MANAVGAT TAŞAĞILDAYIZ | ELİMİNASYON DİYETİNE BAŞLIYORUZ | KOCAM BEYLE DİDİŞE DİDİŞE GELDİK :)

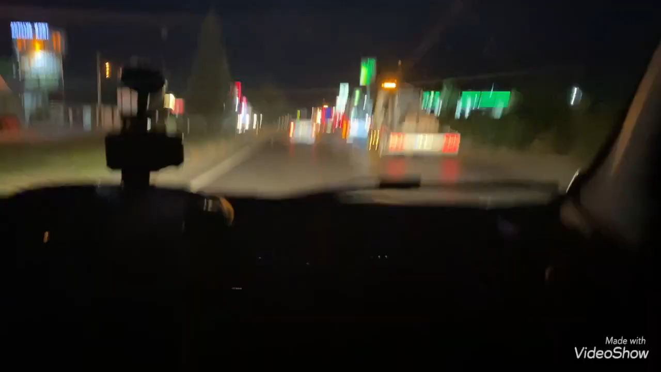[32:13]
Sıhhatı. Antalya'nın girişinde işimi. Daha doğrusu serinin girişindeyiz. Bu arabalar su götürüyor sanırım. Manavgat pazar yeri. Evet evet. Bu arabalar şey yapıyor. Dışarıda inanılmaz bir koku var gerçekten. Bakın arabalar da yardımı götürüyor.
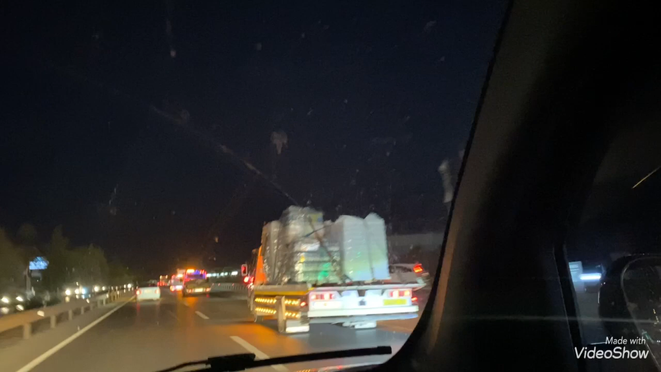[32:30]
Buradan şu anda bir şey gözükmüyor. Ama dediğim gibi koku var. Baksana kuru bakliyat, bakliyat hepsinde yüklü. Tabii. Kaç tane böyle ağırlığı var? Abi onda köpek var. Yok orada.
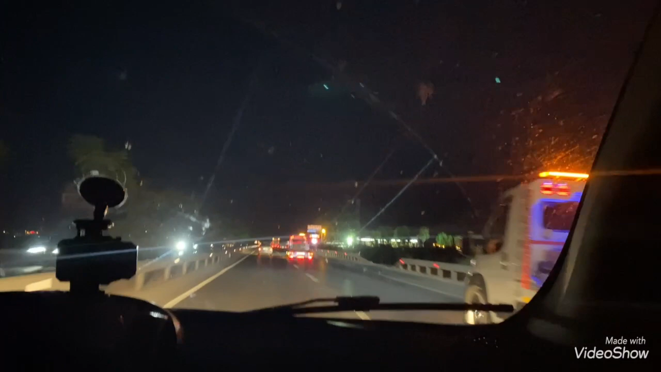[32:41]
Yok annecim. Bakliyat falan var onda. Öndekinde de su var. Hepsinde bakliyat. Böyle böyle gerçekten. Bilmiyorum bakalım ileri taraflarda ne var. Bunlar hep Burdur'dan iniyor. Burdur planları. Ama şey bile çok korkunç yani. Bu koku bile. Cidden Rabbim herkese yardım etsin. Biz uzaktan bile bu kadar şey etkilendik. Ben de hiç sevmiyorum annecim. İnşallah bir an önce biter.